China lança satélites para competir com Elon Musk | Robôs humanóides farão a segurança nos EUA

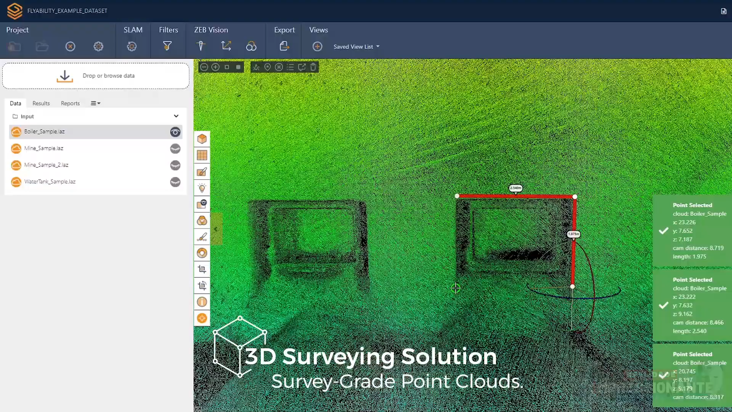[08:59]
O emparelhamento de tecnologia da Flyability e GeoSlam permite a produção
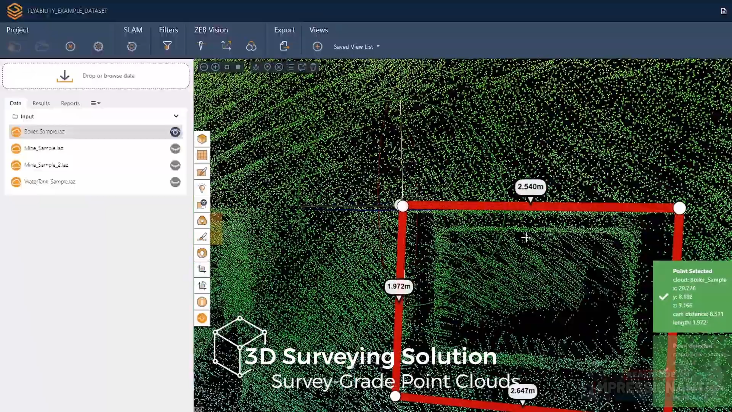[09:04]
de nuvens de pontos de nível de pesquisa de espaços inacessíveis,